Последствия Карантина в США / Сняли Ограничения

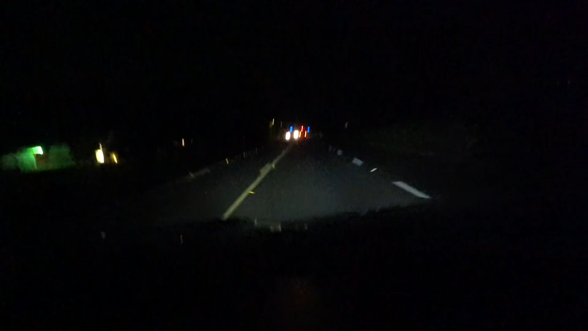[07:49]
Смотрите, снова-таки вот полицейские полицейскими, но поехали с линии в линию без поворотника, превышают сейчас прилично. На миль 15-20, что равняется штрафу примерно в 350, может 400 долларов. Вот такой вот прикол, вот вам и полицейские.